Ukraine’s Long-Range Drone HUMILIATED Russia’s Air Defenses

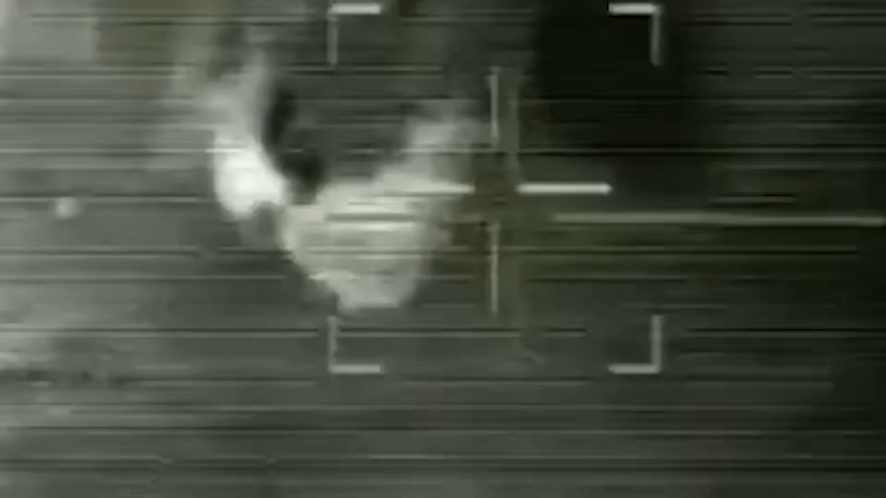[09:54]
The resulting chemical reaction produced temperatures exceeding 2,500 degrees Celsius,